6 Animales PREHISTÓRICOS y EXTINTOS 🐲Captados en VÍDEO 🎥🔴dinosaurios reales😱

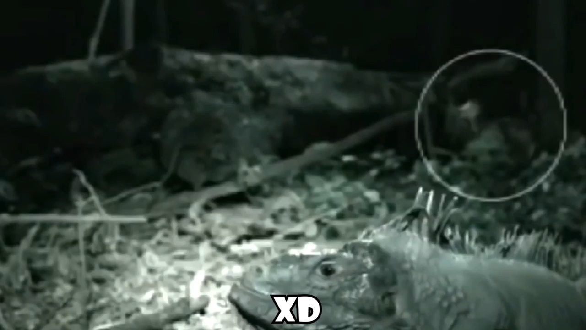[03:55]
la iguana Ahí está robando cámara Pero miren al fondo Ahí está